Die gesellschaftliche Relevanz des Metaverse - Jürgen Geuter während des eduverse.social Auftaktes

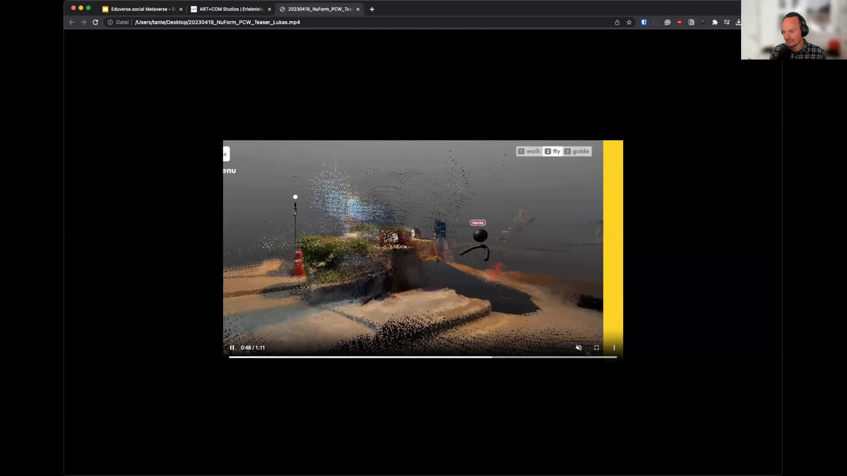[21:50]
also wie perfekt das aussieht, ist gar nicht so hoch, weil leider, also die Scan-Technologie wir nutzen,